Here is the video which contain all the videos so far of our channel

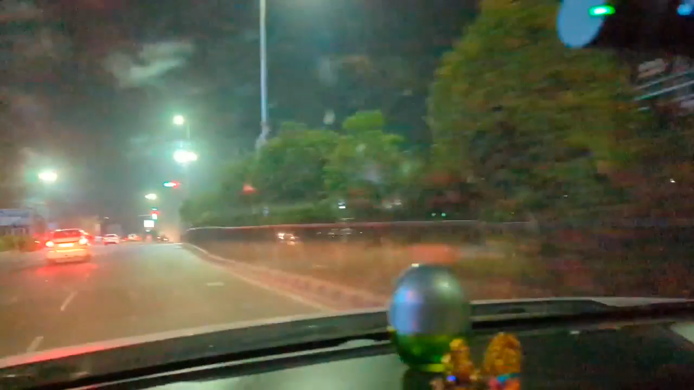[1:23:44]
ఫన్నీ విషయం ఏంటంటే మేము ఈ స్పీడ్లో ఫస్ట్ టైం వెళ్తున్నాం సిటీ లోపల.